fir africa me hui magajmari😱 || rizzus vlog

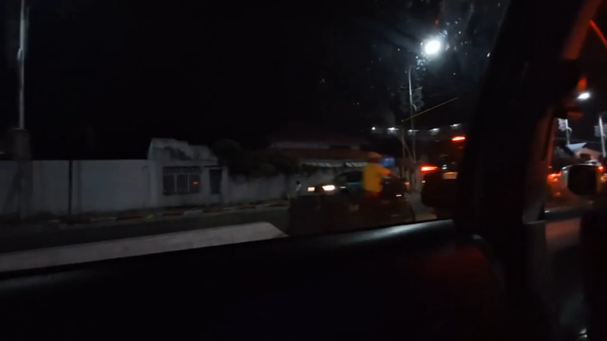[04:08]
मिनिट हो रहा है इधर का ट्राफिक देखो फूरा दिमाग खराब पड़ा हुआ है फोन में बैटरी नहीं है